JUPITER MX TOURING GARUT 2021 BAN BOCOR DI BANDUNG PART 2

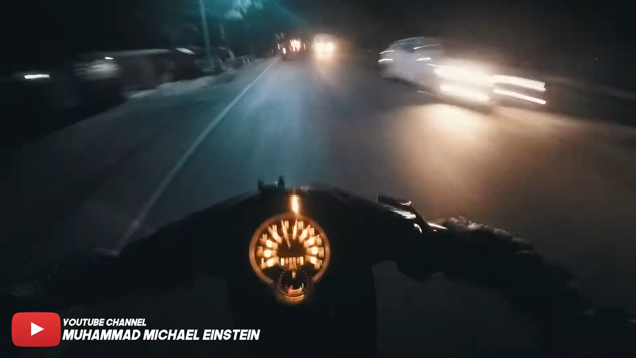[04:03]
Ini jalannya jelek banget, banyak tambalan, ngeri. Oh gila. Nih gua stop dulu dah, nanti kita lanjut lagi dah. Oh ini udah, ini di mana Nan? Padalarang.